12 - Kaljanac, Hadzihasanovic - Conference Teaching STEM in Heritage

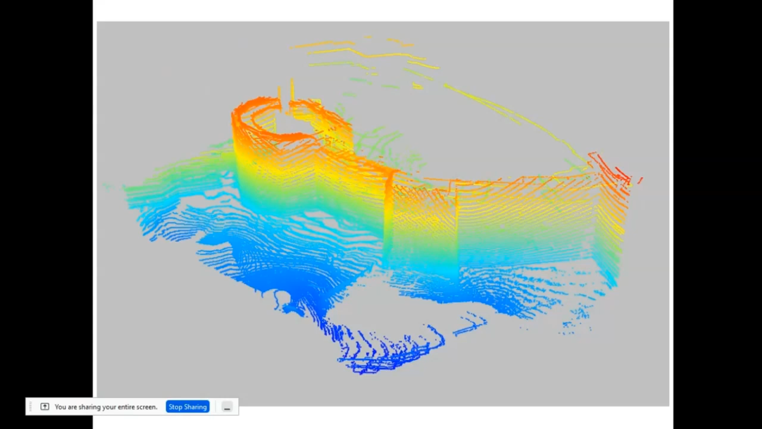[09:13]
the data that we get, is useful, uh, out of the box. So, it can be, uh, given to the conservation experts, uh, and others. And, recently, we have a pink LiDAR. And, uh, well, we just got, uh, got a buck.
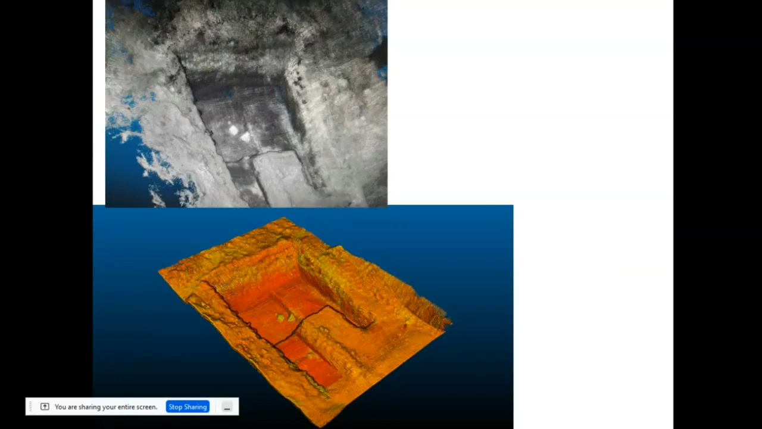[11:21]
And, these are two layers. As, you can literally see. If, Liner is so accurate that, only, even on raw data,
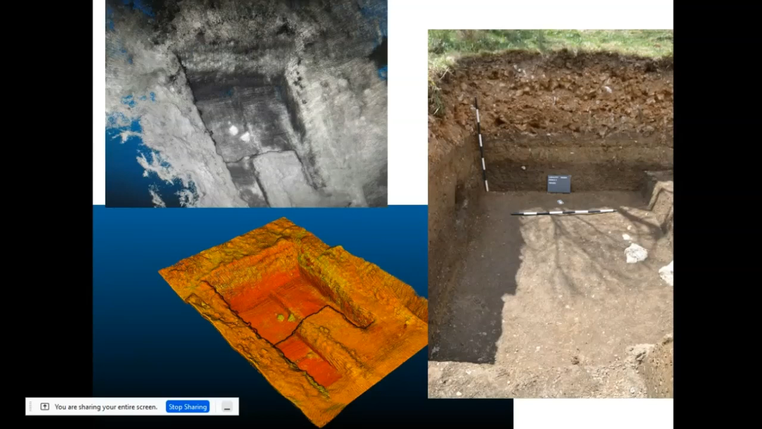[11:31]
without any processing, you can see differences in layers.
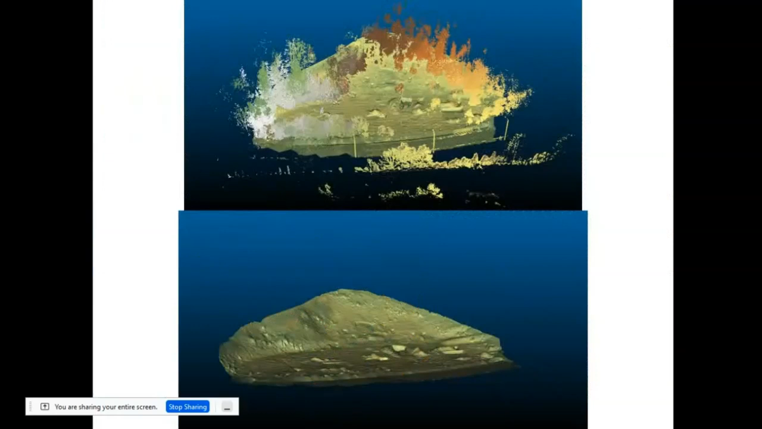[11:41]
This is the site itself, with and without forest covering. And, this is, uh, sim that, uh, I just did literally this Monday.
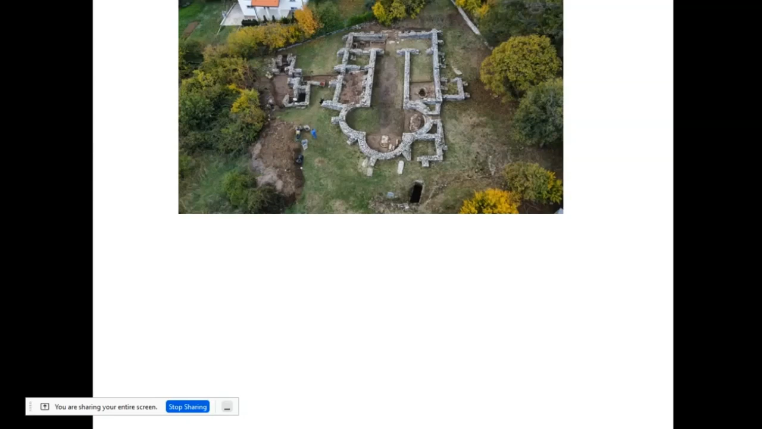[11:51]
With actual recording from that, uh, from Monday.
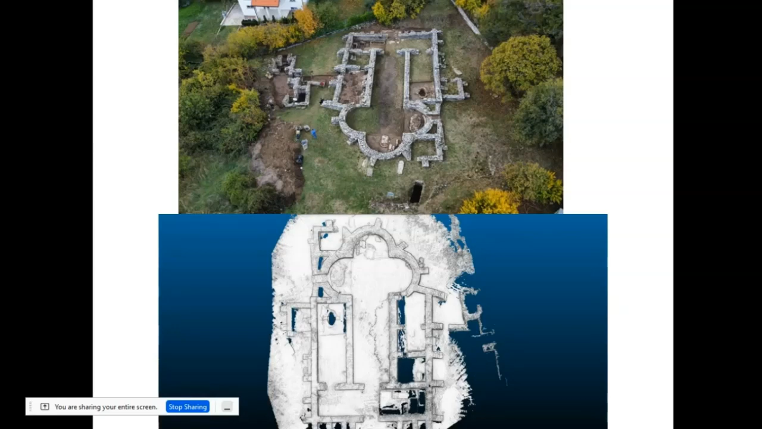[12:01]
The biggest advantage of this, even though it's not, uh, it doesn't have absolute coordinates. So, it doesn't have access, uh, except one in Gauss Trigger or whatever, uh, whatever, uh, uh, whatever, uh, world, uh, coordinate system. And then, in relative sense, it gives accurate dimensions. So, this, this dimension is the same, uh,
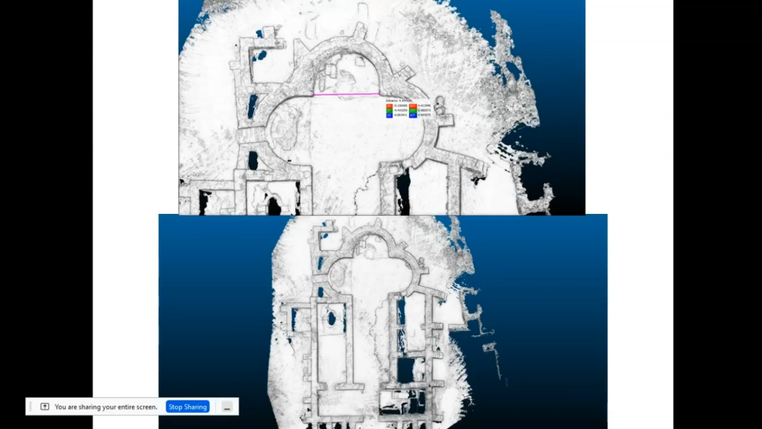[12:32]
on, in program as in, uh, reality. But, now, for something completely different. Don't do.